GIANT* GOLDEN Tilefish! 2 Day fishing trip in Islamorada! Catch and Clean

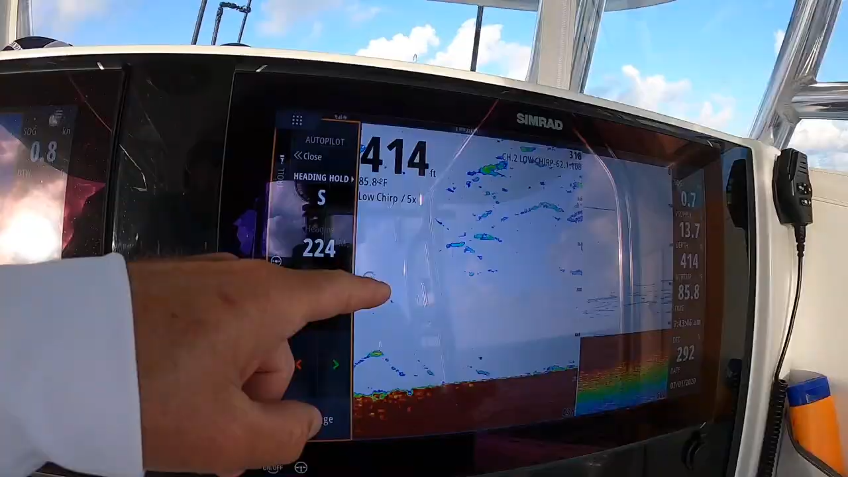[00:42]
On screen: depth 414 ft, water 85.8°F
some sunrise jigging action marking them there 414 feet
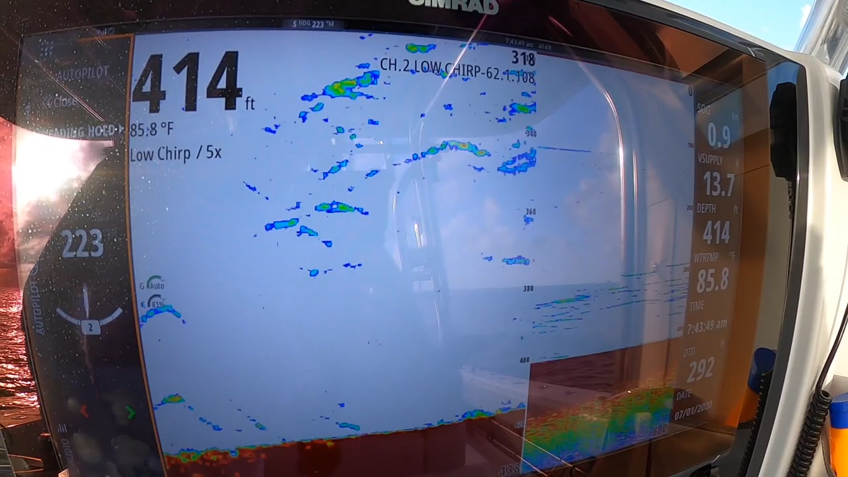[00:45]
On screen: depth 414 ft
the water up there about 100 feet off the bottom there you go big old jack big old al mako